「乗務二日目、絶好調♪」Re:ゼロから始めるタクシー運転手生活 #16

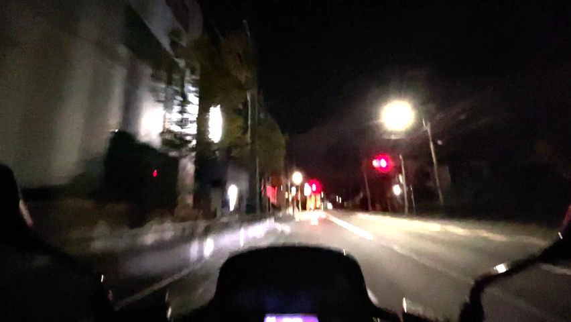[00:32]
昨日はお休みでしたなので初日の次の日は休みでその次の日になっております今日もですね道がわからないなと思いながら朝から今日はちょっと遅めに朝8時からの出港という形になっております今日はですねどうしようかなとやっぱり大
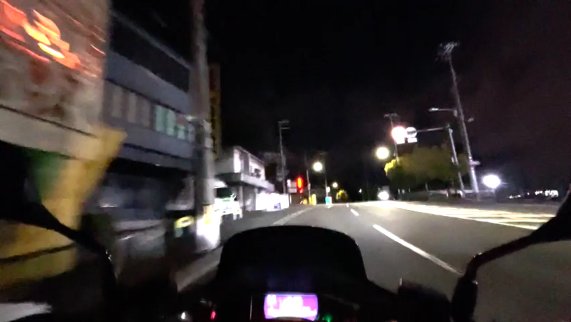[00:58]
阪市内の道を覚えたいなと思いながら出勤をしてきたんですけどどうやら今日は大阪マラソンのハーフマラソンがあるんですかね昼間日中なんか交通規制とか通行の目とかなんかいっぱいあるみたいだったんでちょっとおーおーおー早い早いはいすいませんえっと交通規制とかがねあるみたいだったんでちょっとそれでなんかね
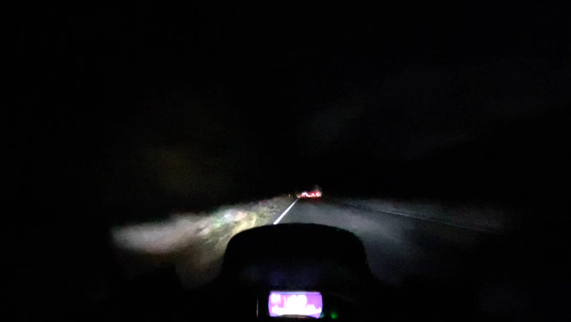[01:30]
行けるはずの道が行けなくてとかでトラブってもねこのまだ最初の段階でなかなかこう対応がねあのーわからなかったりしたらダメなんで大阪市内に果敢に挑戦でもよかったんですけどまあもともとねあのー道を覚えるために大阪市内っていうことではあったんですけど僕の中では今日日曜日なんですよね日曜日なんでまあ仕事はお休みの方多いんでもしかすると郊外の方がいいんじゃないかっていうちょっと気持ちはあったんですよなので